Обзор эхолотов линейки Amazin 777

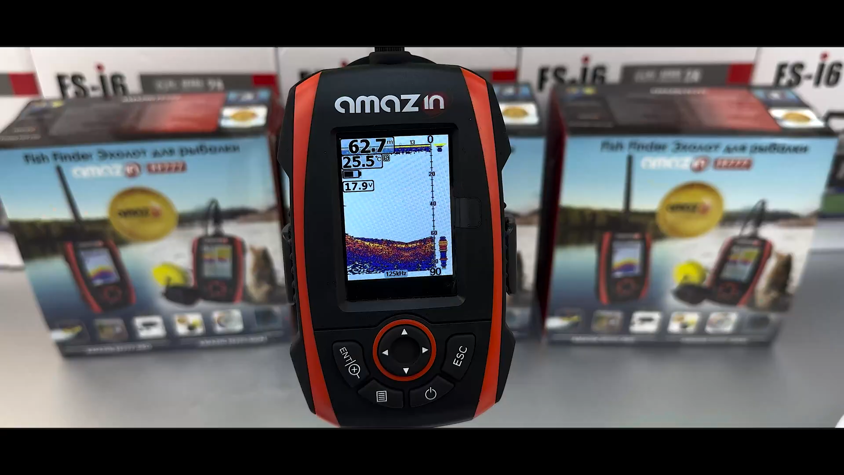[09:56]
картинки они дают примерно аналогичный он только разница в экране
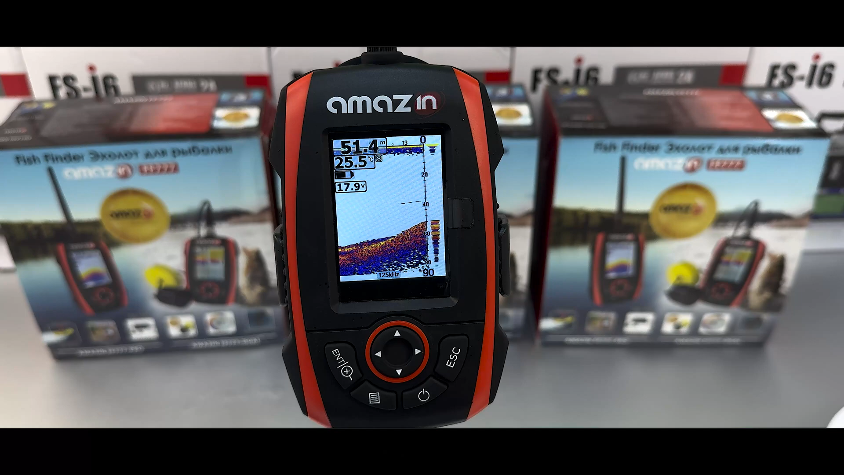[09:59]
немножко световом отображении вот но в целом также они все распознают плотность дна непосредственно
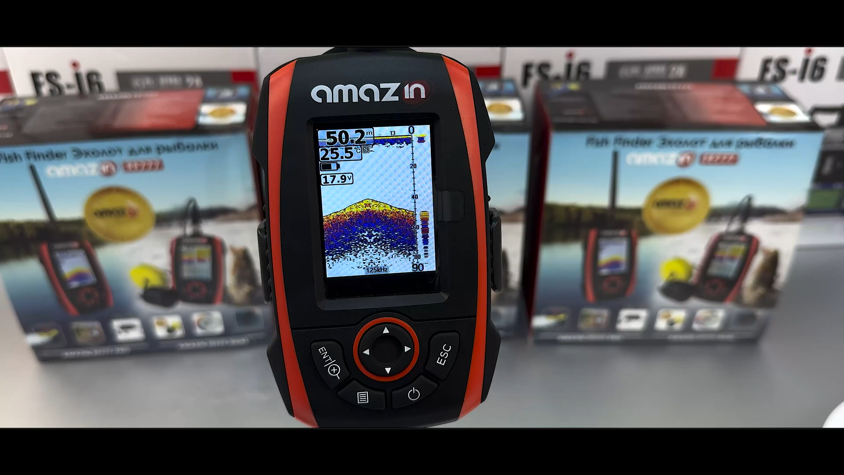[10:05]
что играет очень большим козырем данного эхолота и при ценовом диапазоне чуть дороже там лаки 918 корабельной версии эта версия